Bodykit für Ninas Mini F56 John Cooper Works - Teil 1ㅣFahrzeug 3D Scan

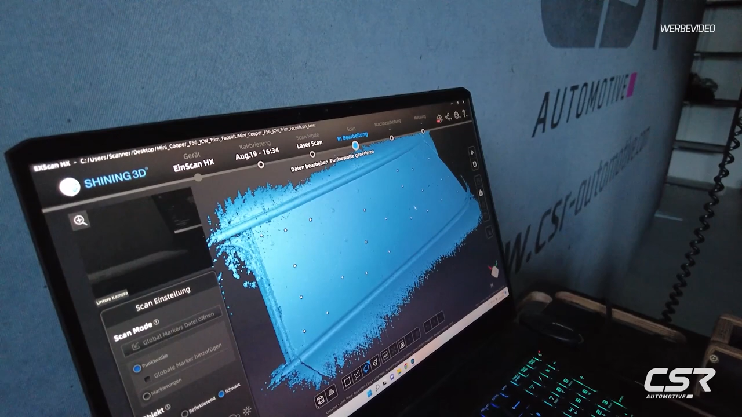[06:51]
Und mal gucken, es ist eine riesengroße Seitenscheibe, aber vielleicht schaut es ja cool aus.